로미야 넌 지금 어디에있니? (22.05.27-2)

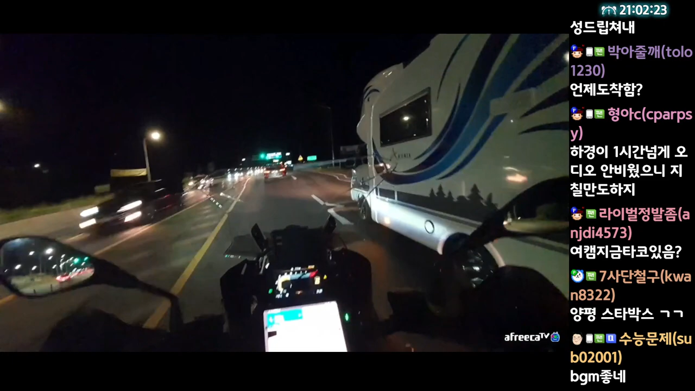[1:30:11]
지금 살짝 집중하고 있어서 그래요. 여기가 마지막 코스라서 여기 다음부터는 운전 정말 편하게 할 수 있거든요. 근데 차들이 좀 많기도 하고 솔직히 불금이라 이 중에 음주 차량이 또 있을 수가 있어요. 차선 이상하게 타고 보면 일단 의심부터 하는 거야 나는.